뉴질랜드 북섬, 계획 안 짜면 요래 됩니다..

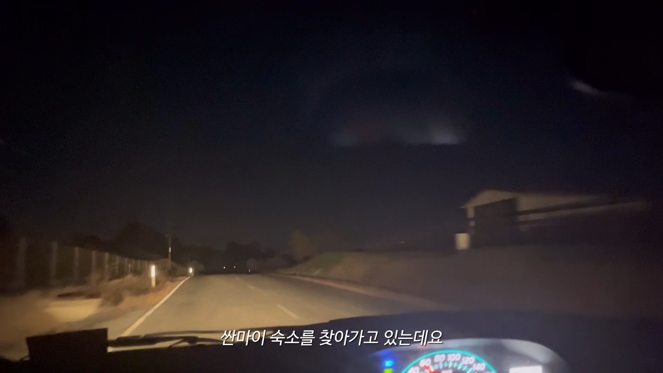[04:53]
와 엄청 어두운데 이런 숲속에 집이 있을지. 제가
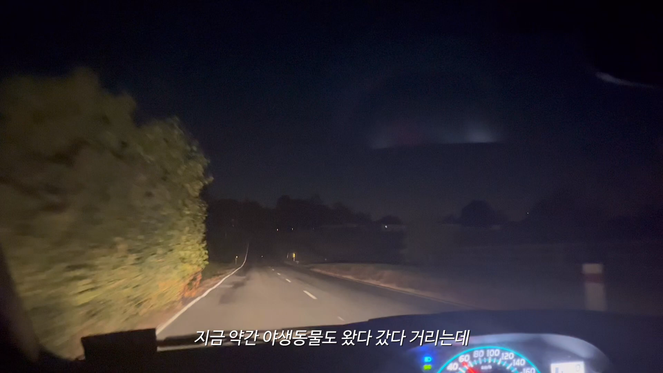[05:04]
그냥 그 야생동물도 완전 왔다 갔다 오리고 한번 지낼 뻔했어. 칠 뻔했어. 살려줬습니다.